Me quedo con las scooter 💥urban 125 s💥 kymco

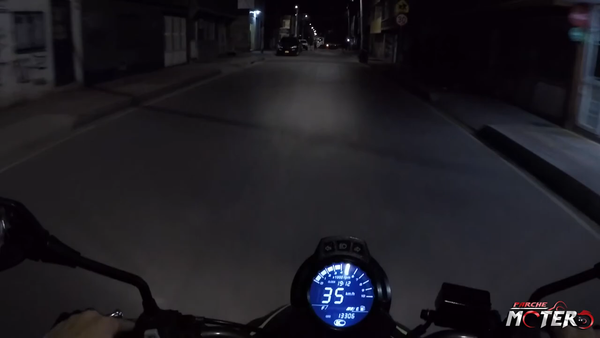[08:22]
Cuando ustedes Ponen altas En la noche Este bombillo Los encandelilla Un montón Es súper Súper Fastidioso Alumbra muchísimo Pasa lo mismo Con las direccionales Eso Para nada Me gustó Ya saben Si tienen preguntas Y